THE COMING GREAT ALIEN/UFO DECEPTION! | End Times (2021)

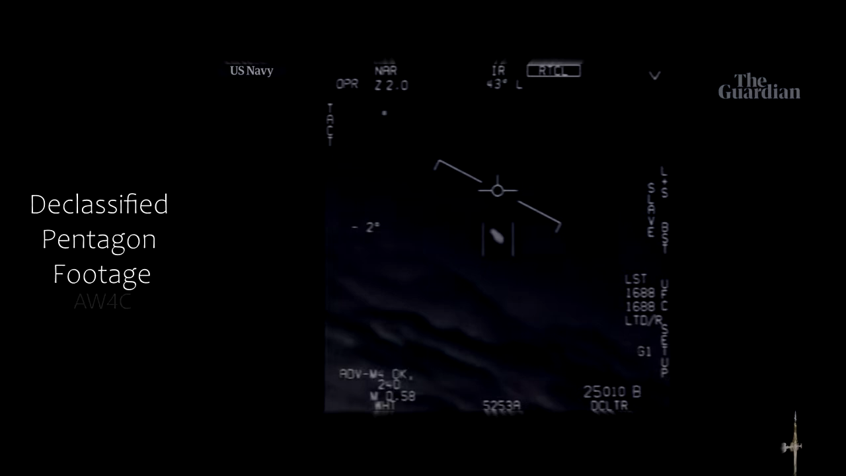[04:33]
My gosh. They're all going against the wind.
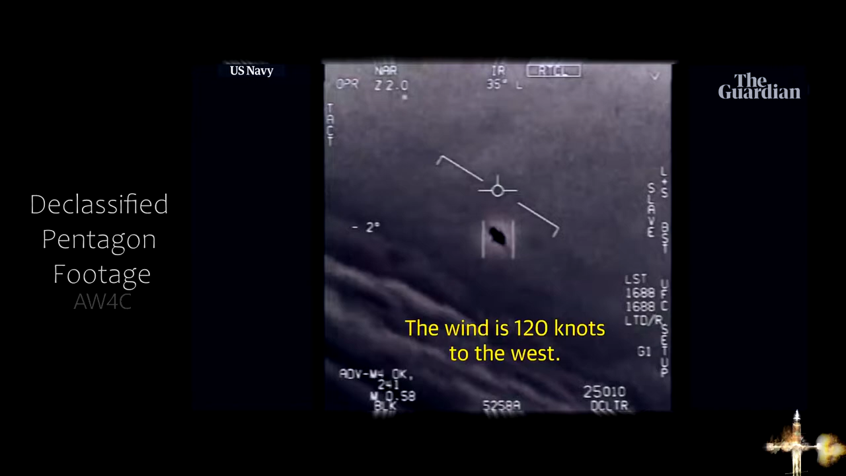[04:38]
The wind's 120 knots to the west. Oh, that thing, dude.
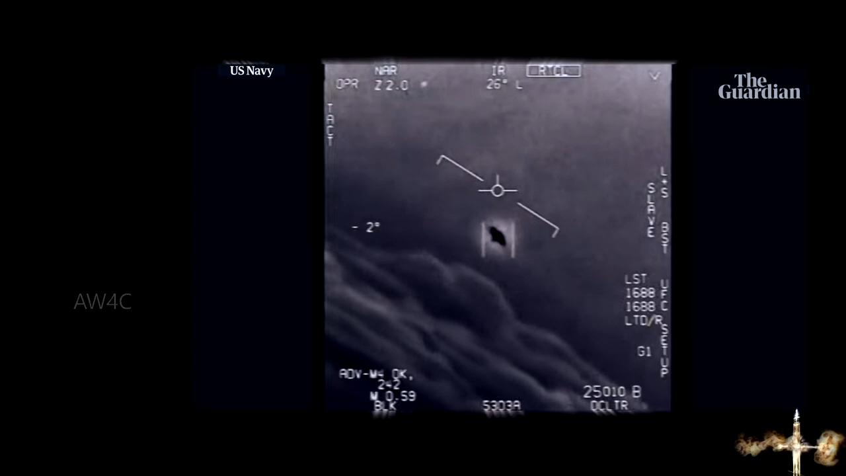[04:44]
That's not our LNS, though, is it? It's not. That is the LNS, dude. Well, if there's a look at that thing, it's rotating.
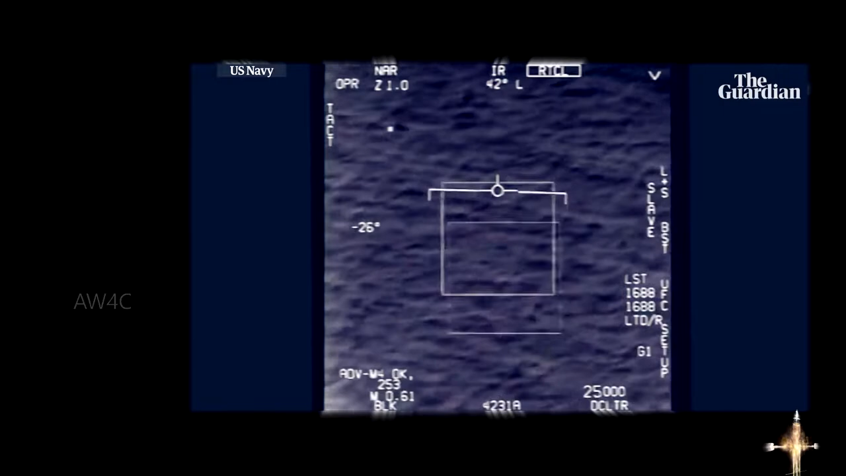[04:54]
Nickel 6-1, Tango, Roger, brother. Oh, got it! Woohoo! Roger, there's a control ship. Can you box moving target? No, I took an auto track. Oh, okay. Oh my gosh, dude. Wow, look at that, man. Look at it fly!
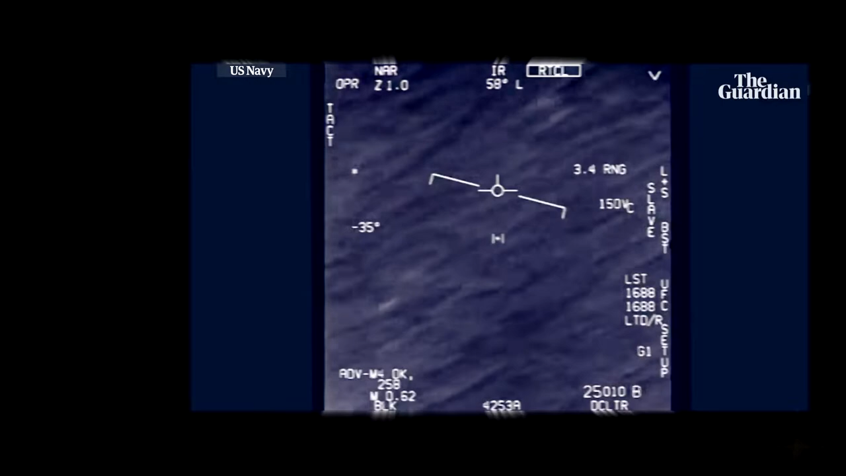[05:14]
In the language of the U.S.
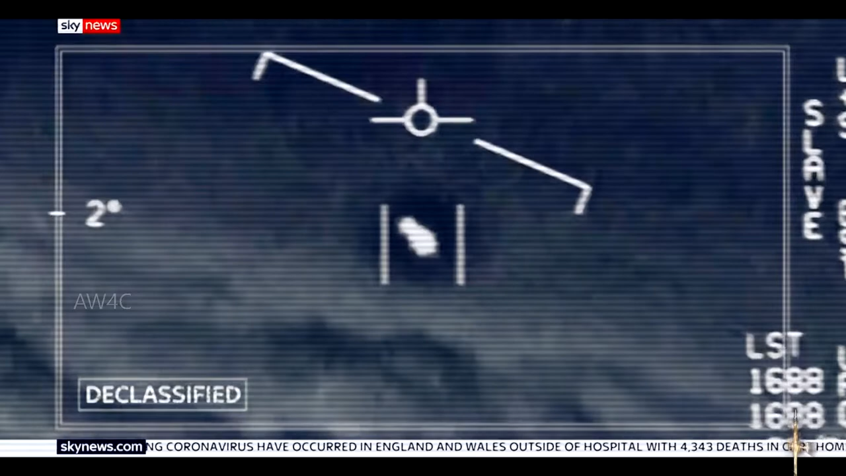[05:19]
Department of Defense, these are unidentified aerial phenomena. Videos which add fuel to the belief of some that we are not alone.
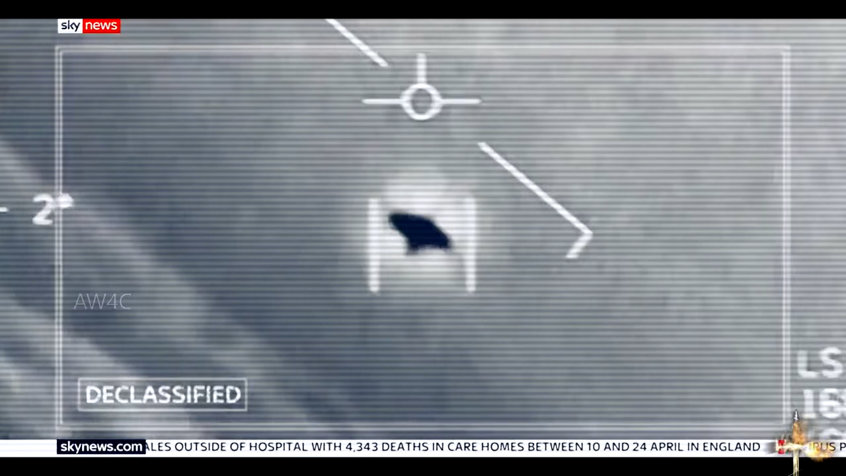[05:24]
The first incident was filmed off the California coast in 2004, an oval shape hovering, and in the words of the Navy pilot who recorded this,
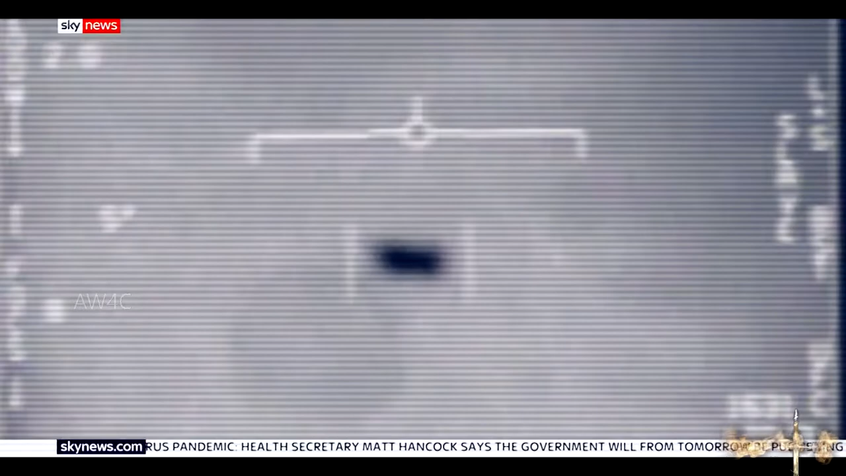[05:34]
not behaving by the normal laws of physics.
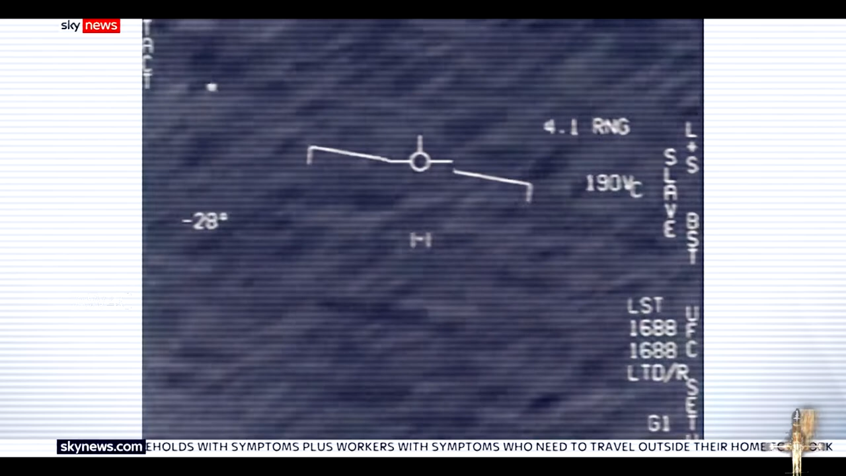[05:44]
All of these videos have been leaked in the past, but the US government now confirms they are genuine.